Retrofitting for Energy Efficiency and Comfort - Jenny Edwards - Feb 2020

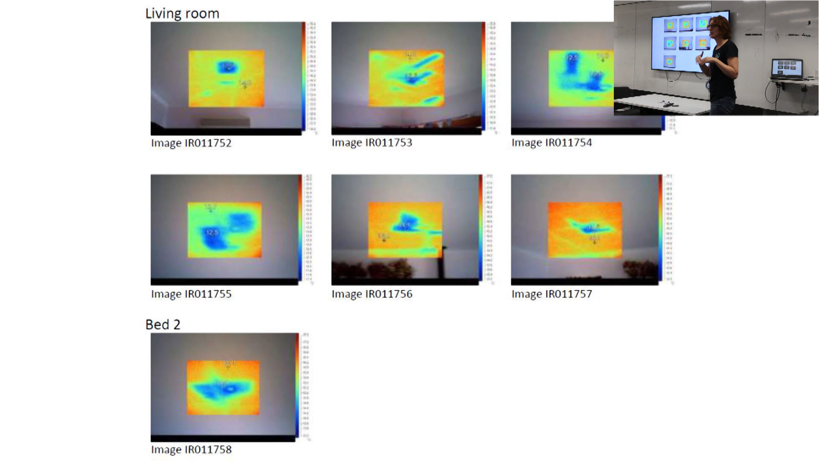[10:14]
As I'm sure this audience is aware, it only takes, um, 5% gaps in your R5 ceiling insulation to reduce its effectiveness by half. So, if you're going to pay for that R5 insulation, you really want it to be thorough to do its job well. So, um, then we looked again in more detail.